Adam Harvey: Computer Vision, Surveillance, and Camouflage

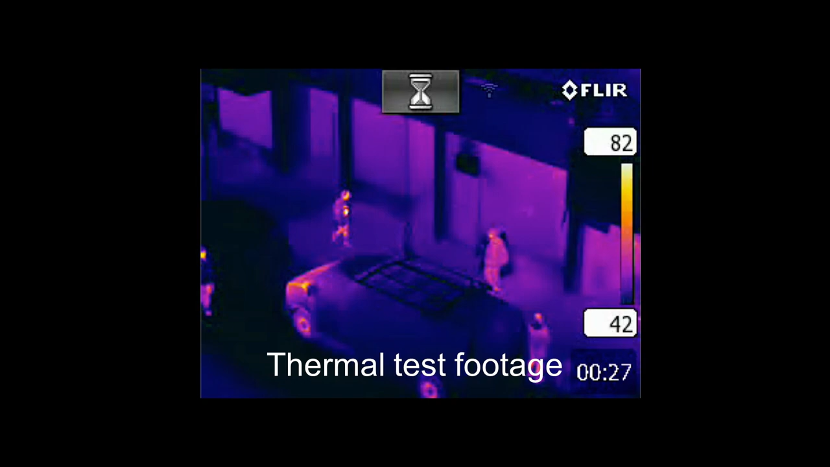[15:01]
It's a bit hard because of the projection illumination.
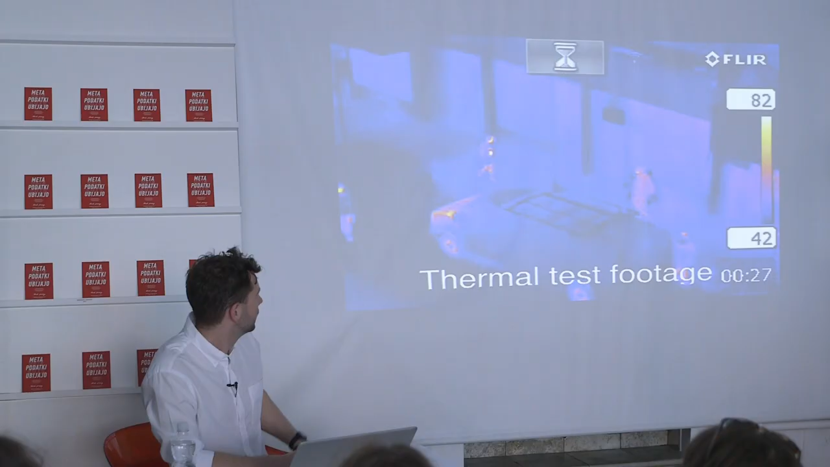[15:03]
You can see one person here. Two, three, four. But there's a fifth person.
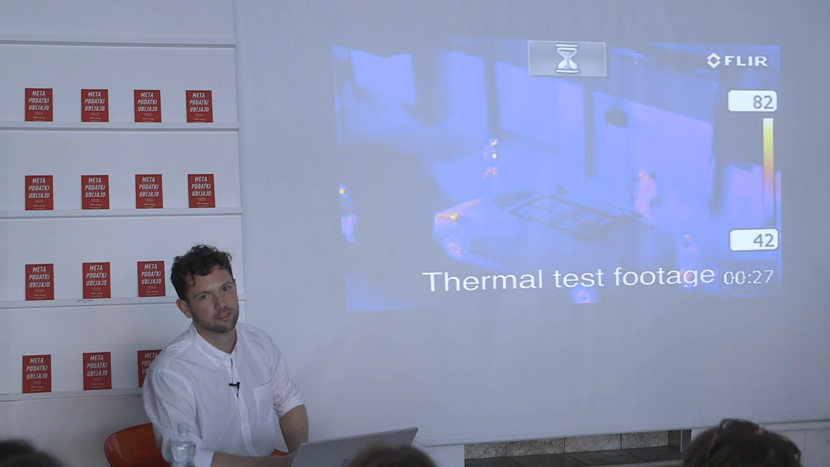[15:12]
And they're standing right behind the van. So you can see there's just a little dark spot kind of directly behind the van in the middle of it. So now I'll play the video and it'll be very obvious. When there's motion, that changes the way that you see the image.
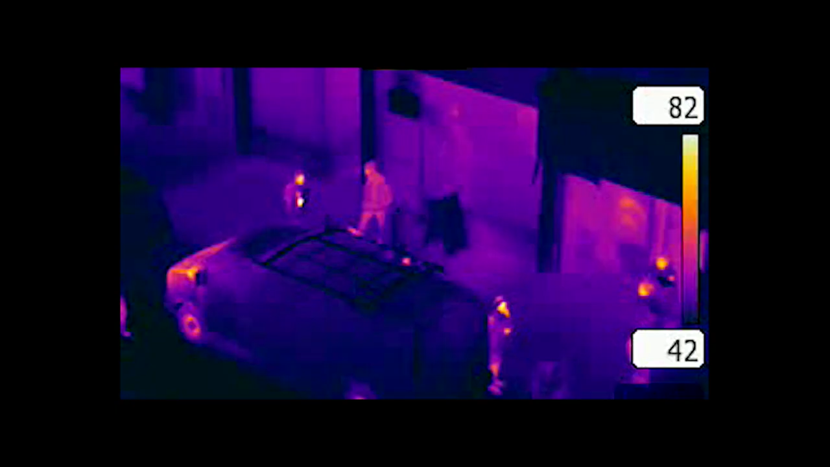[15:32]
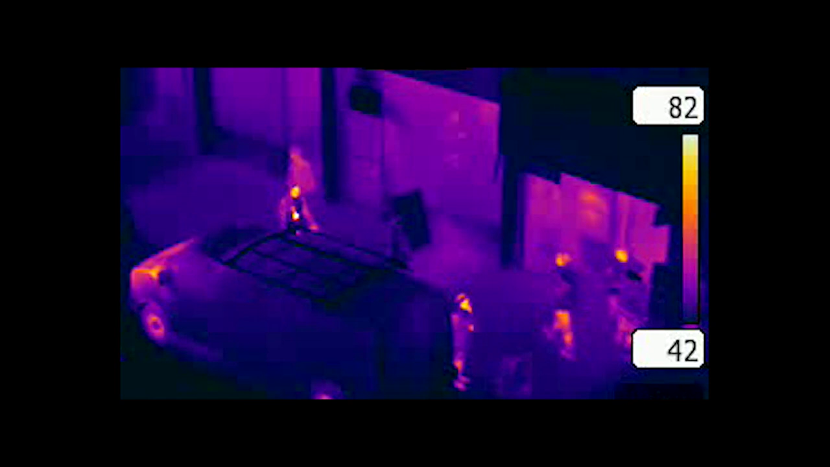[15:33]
Okay, so now you see the legs.
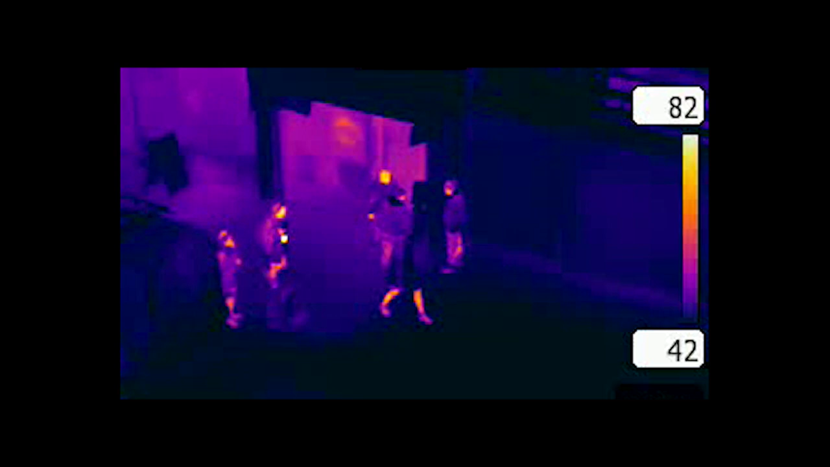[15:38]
That's an intentional part of the design. And this is in the winter, so there's a very high temperature differential.
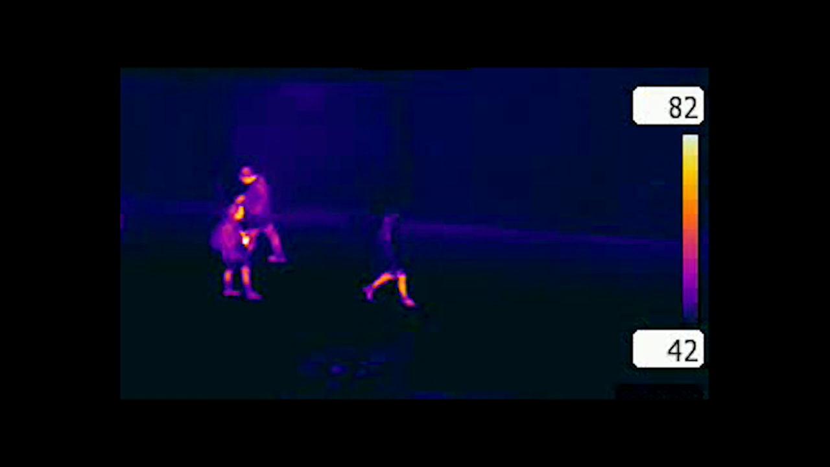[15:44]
You'll see somebody walk out of the store who's been in
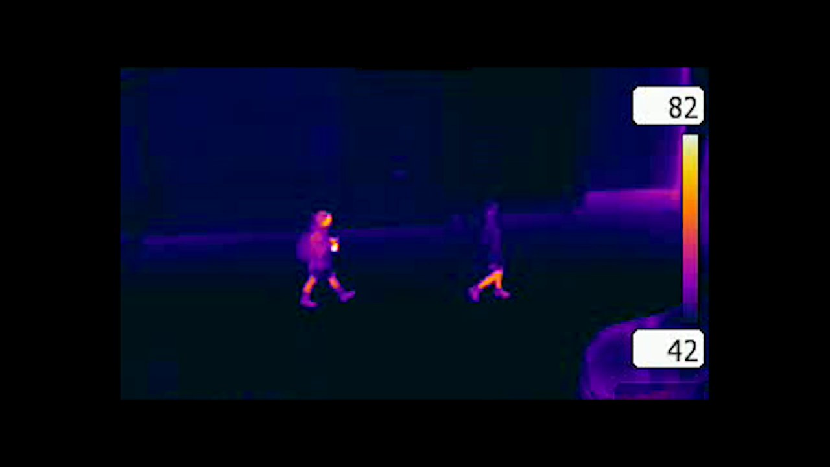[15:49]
a very warm store and they kind of look like they're on fire.
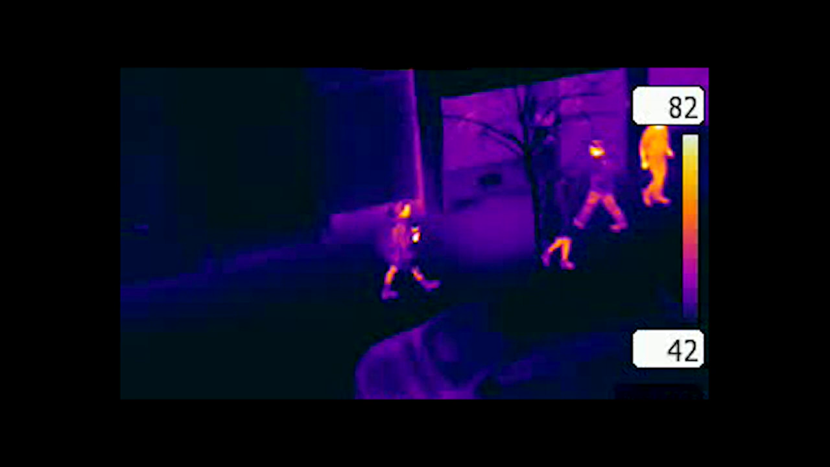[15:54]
So that's to show that it can work.
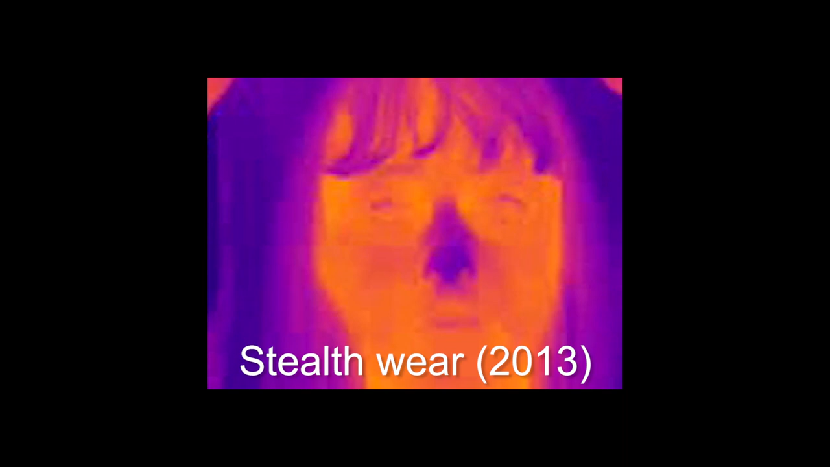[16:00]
This is some extra footage that you can see how it looks when somebody's putting it on. And the thermal barrier that it creates.